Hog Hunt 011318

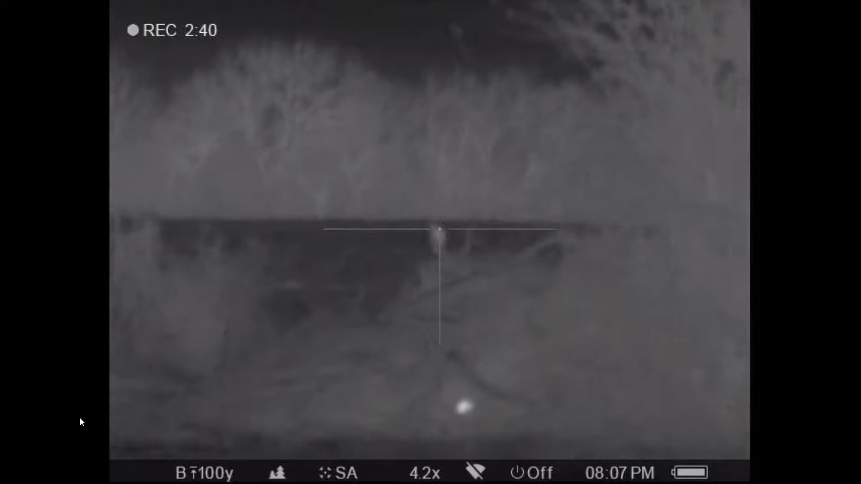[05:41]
all right coyotes should have kept going texas heart shot notice he got him right there it was a texas heart shot
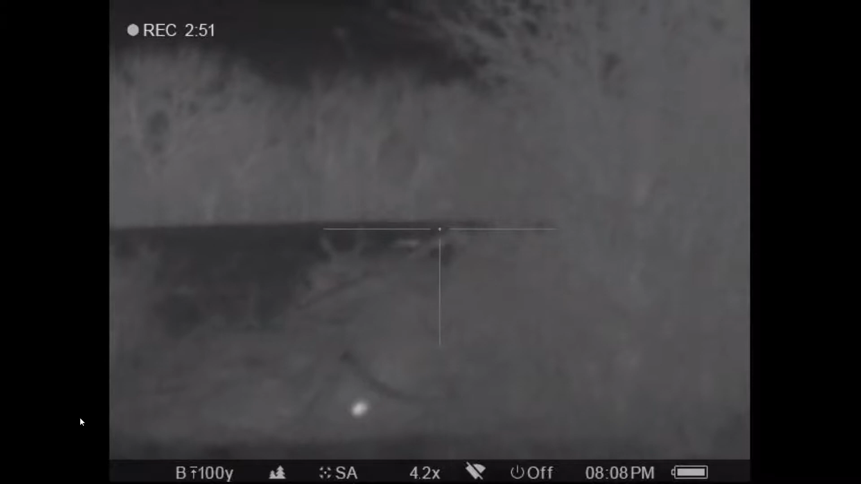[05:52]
and we collected that one i don't know if i got pictures here handy but anyhow that coyote went down
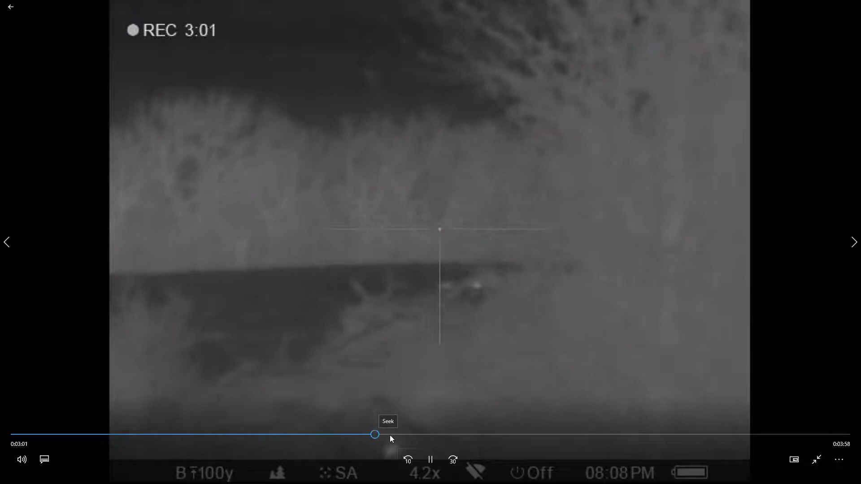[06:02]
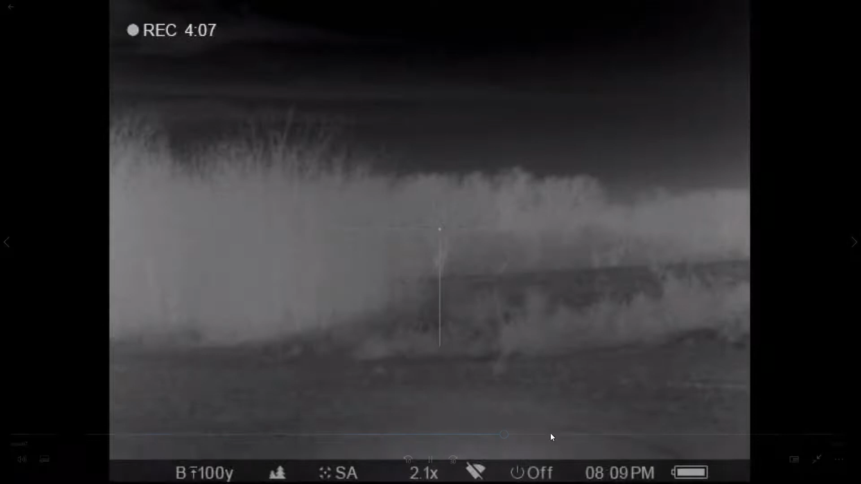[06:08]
and i think that's all there
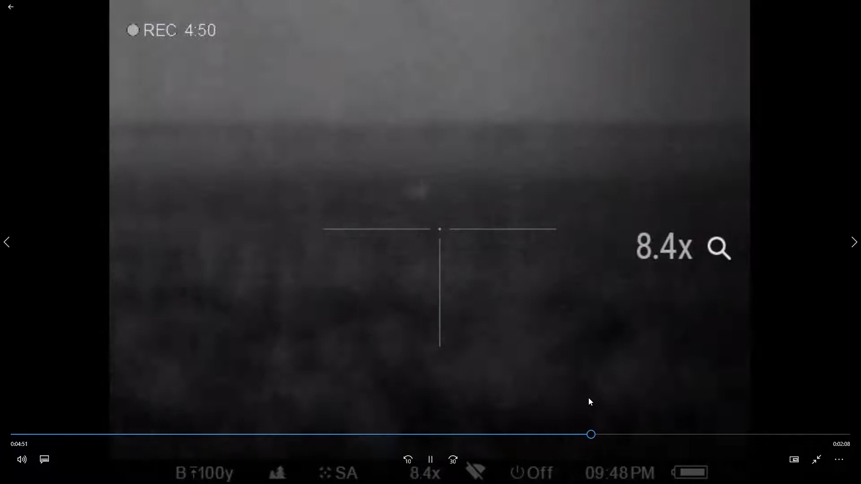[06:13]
we have another one here coming in
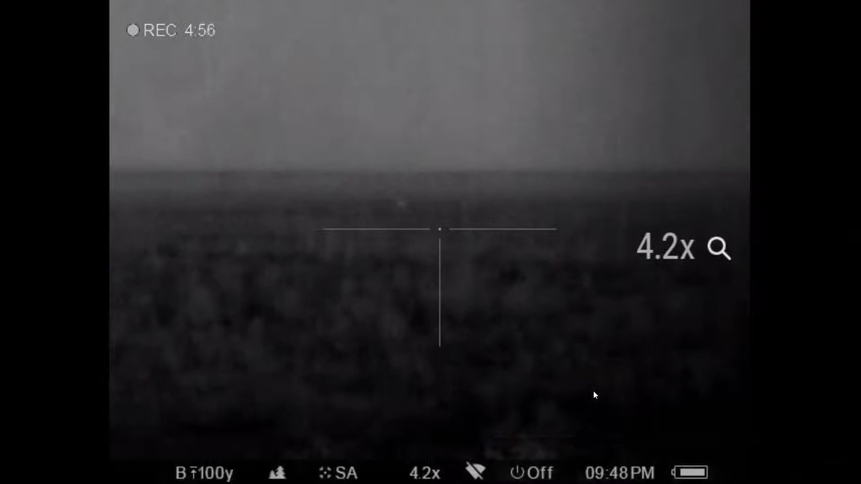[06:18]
pretty good when you got one coming that hard
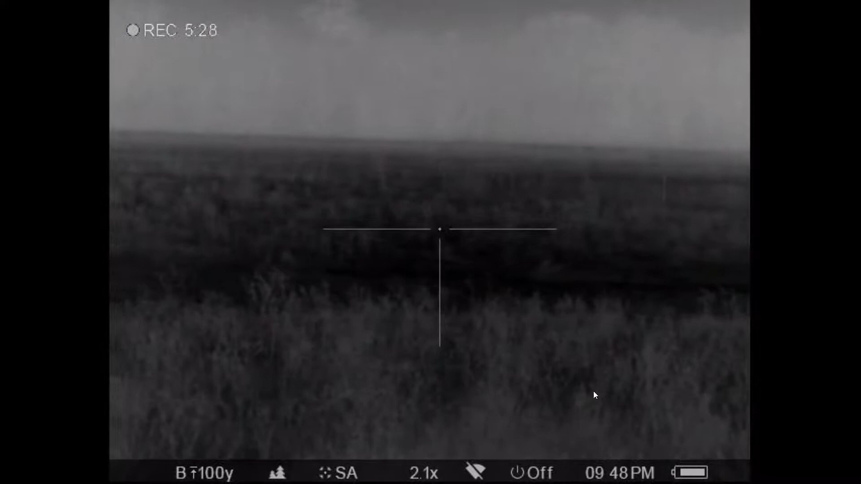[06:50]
and that one i believe just disappeared on us
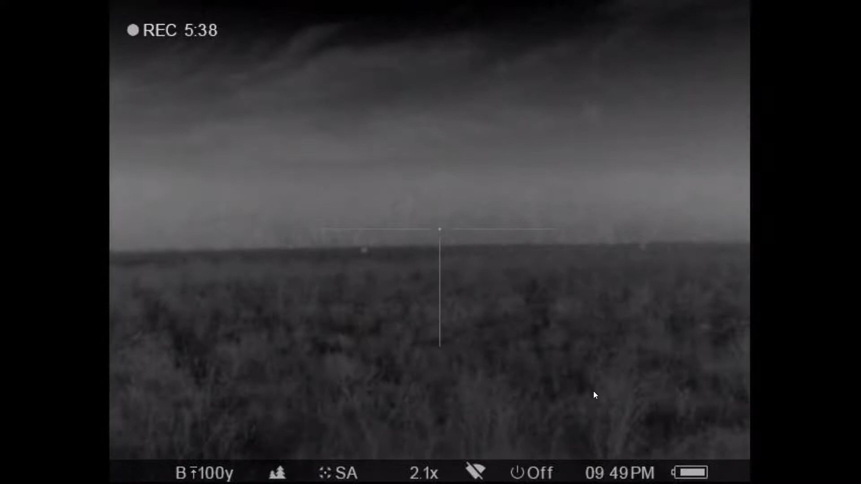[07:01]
never do find him never got a shot at him that's hunting coyotes right there
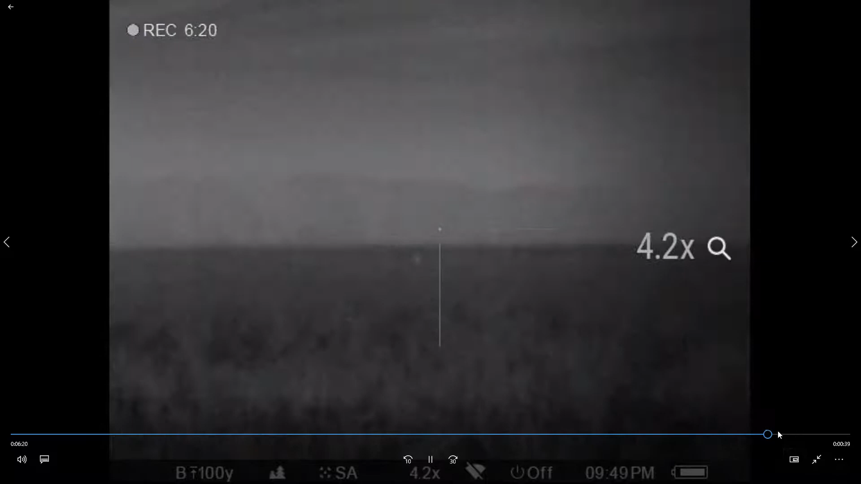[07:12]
notice there's another notice there's another on the right now that's a jackrabbit great big jackrabbit right there
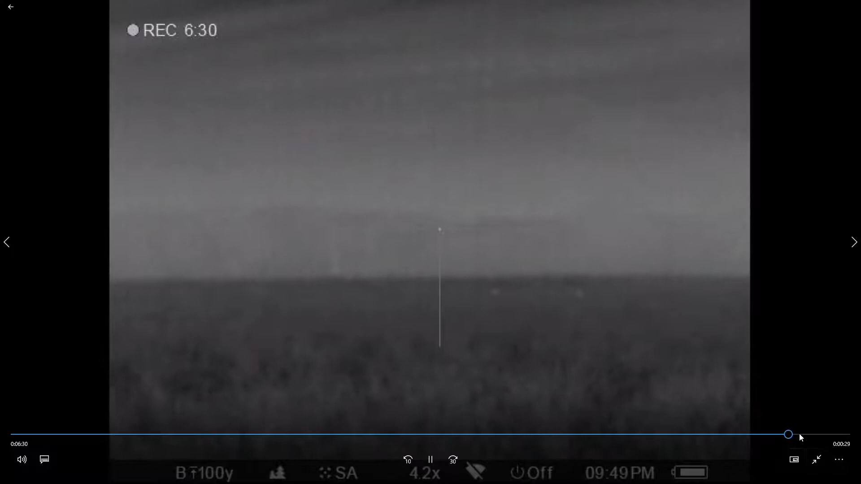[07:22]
actually two of them i remember this film now anyhow
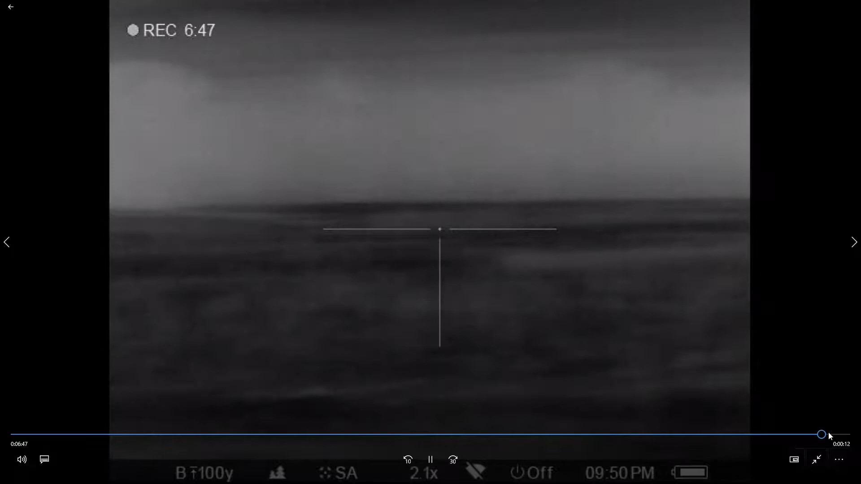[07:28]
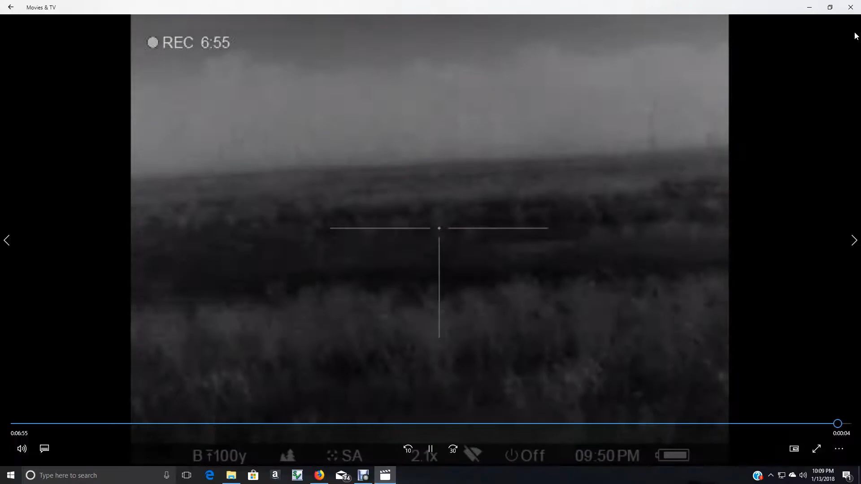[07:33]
did collect one coyote
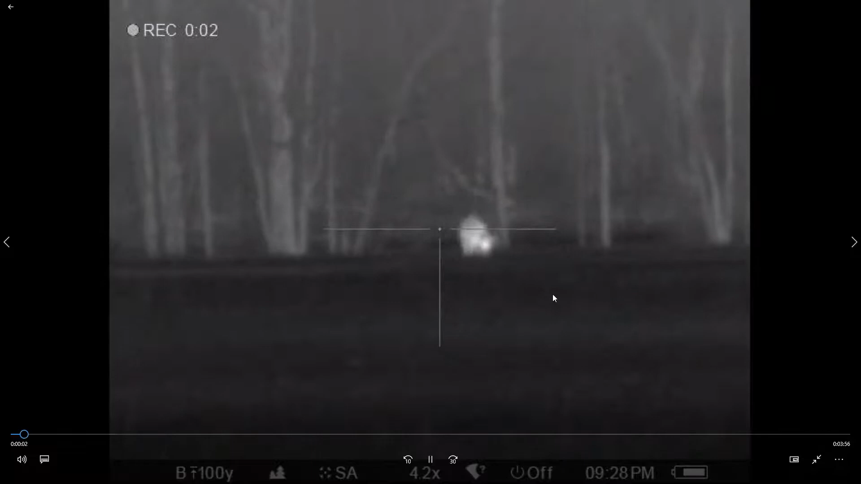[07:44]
now now this right here is why you shoot a 308 if you look that's a looks like a pretty good hog there we're looking at him we're looking at him i'm with brian trestle
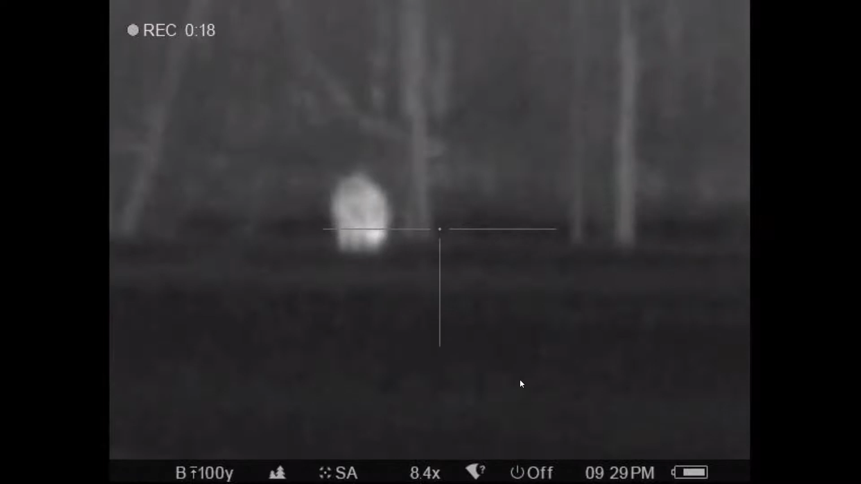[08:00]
i'm shooting now shooting my little ruger american 308 bolt action old hog is old hog is
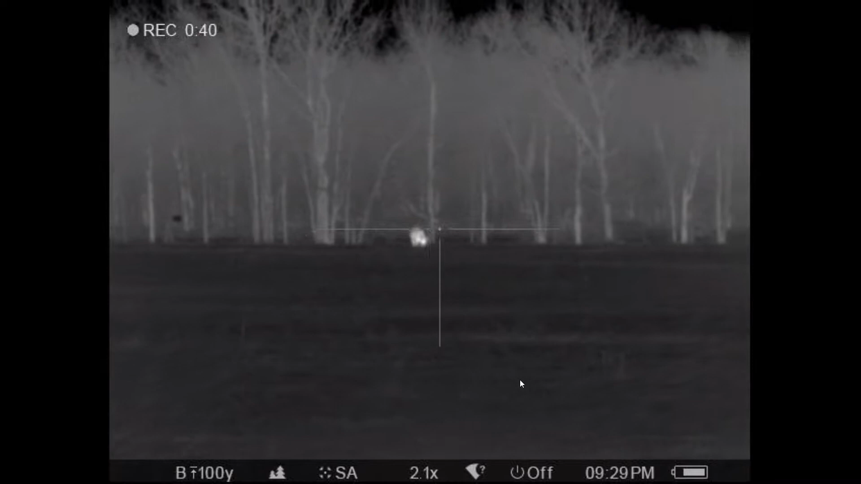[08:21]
not giving any problem now i'm gonna try to range him it's supposed to put the animal between the two stadia
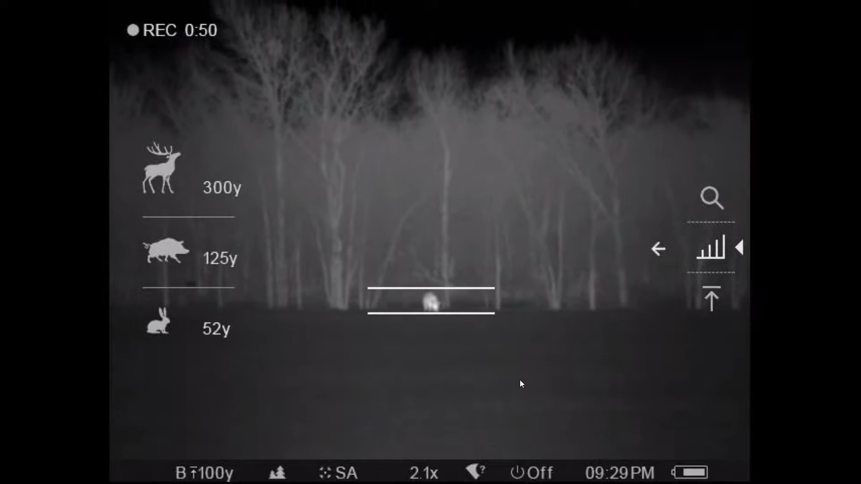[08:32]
lines if you'll notice right there that says somewhere around 115 yards now i'm gonna tell you this hog was actually 160 yards
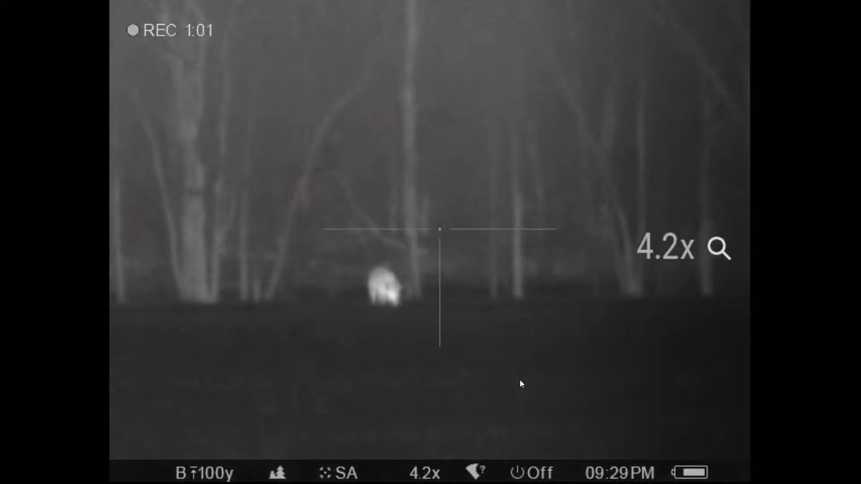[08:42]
but one thing was this wasn't a normal everyday hog he was bigger than what you'd expect
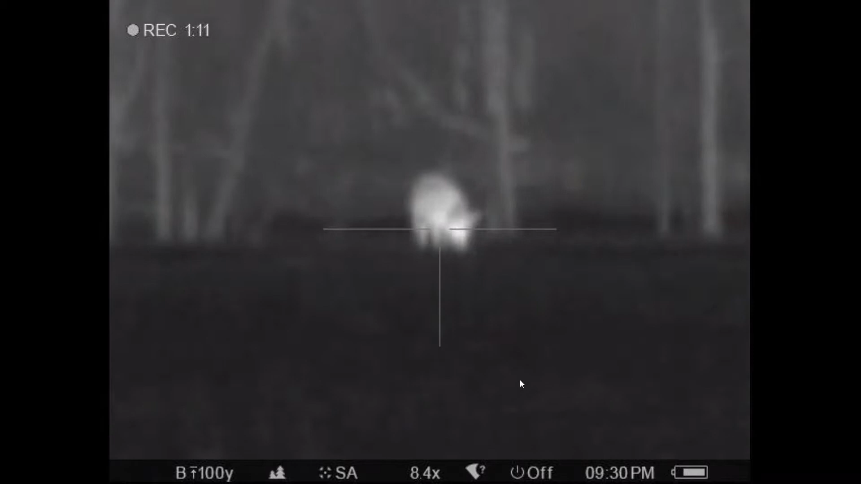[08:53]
there's the perfect shot and
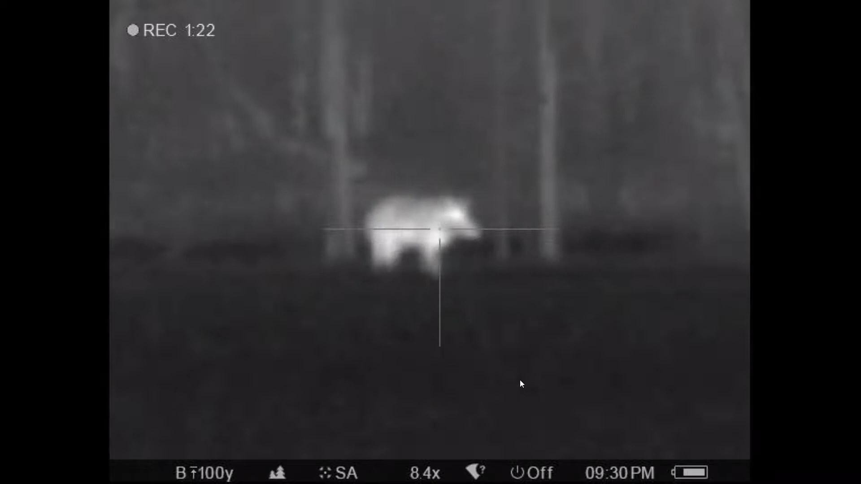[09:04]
dead hog right there that's why you shoot a 308 and you don't shoot a 223